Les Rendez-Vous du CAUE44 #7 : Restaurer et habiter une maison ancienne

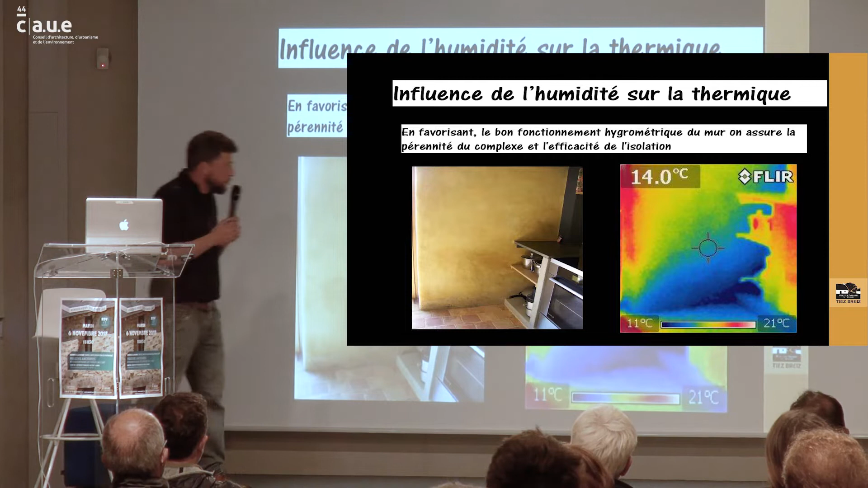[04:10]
On screen: spot 14.0°C, scale top 21°C, scale bottom 11°C
Là, je vais vous donner quelques petites notions sur l'humidité et la thermique, pour qu'on puisse se comprendre après. C'est l'influence de l'humidité sur la thermique. Là, c'est un mur avec un sous-bassement pierre et le reste, c'est de la beauge, donc de la terre. Là, juste le petit problème qu'il y avait sur ce mur-là, c'était de l'autre côté à l'extérieur. On a la descente de Gouttières qui était branchée sur une réserve d'eau pluviale, qui n'avait pas de trop plein. Donc tout l'hiver est déversé sur le mur et est déversé.
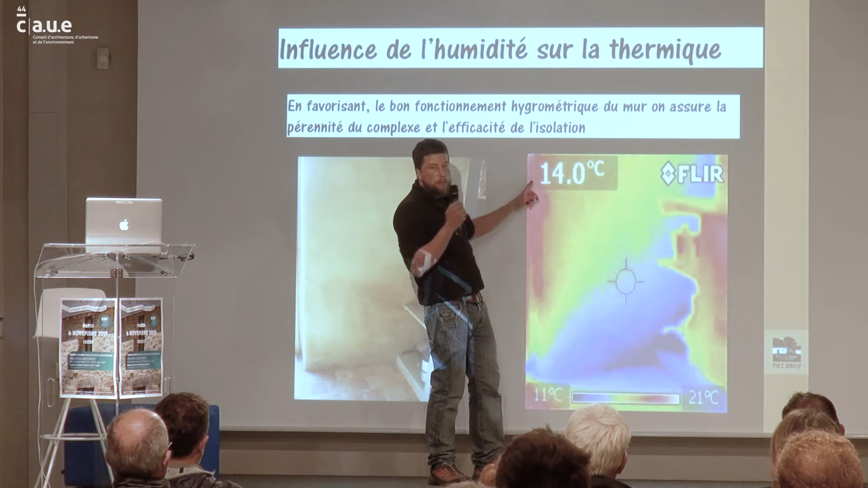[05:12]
On screen: spot 14.0°C, scale top 21°C, scale bottom 11°C
Et donc on a une partie qui est très humide, avec des températures de surface qui vont être autour de 11 degrés à peu près. Alors que dans son fonctionnement normal, on va être plutôt sur du 17-18 degrés. Bon, il ne faut pas tenir compte du rouge là, parce qu'il y a une baie vitrée. On la distingue à peine là. Donc c'est le soleil qui réchauffe la surface du mur là. Mais bon, le fonctionnement normal du mur devrait être celui-là, mais pas celui-là.
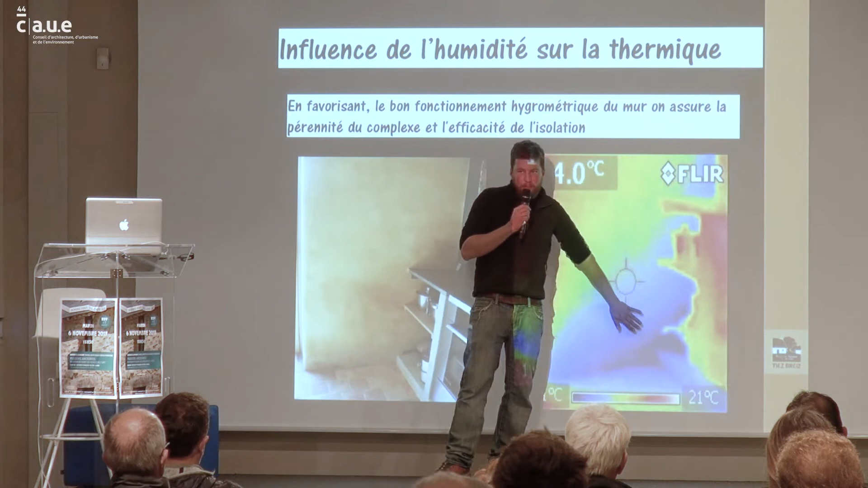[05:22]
Là, donc grosse influence de l'humidité sur la thermique.